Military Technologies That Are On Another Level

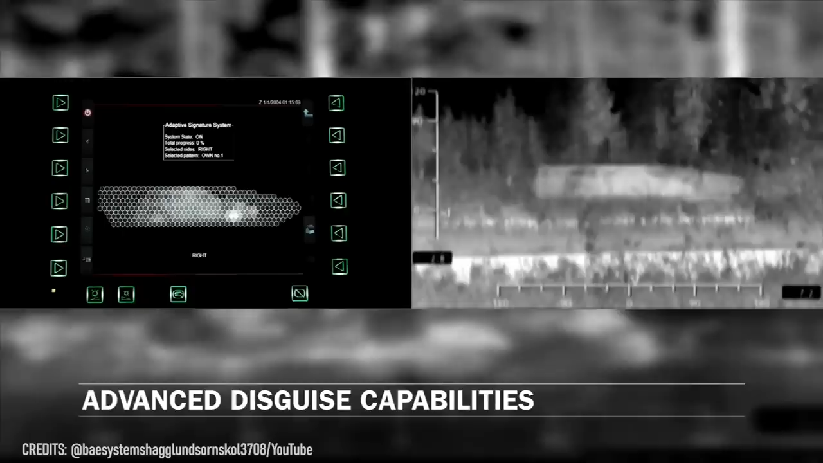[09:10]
It allows heavy equipment to blend into its surroundings, becoming invisible to hostile thermal imaging systems.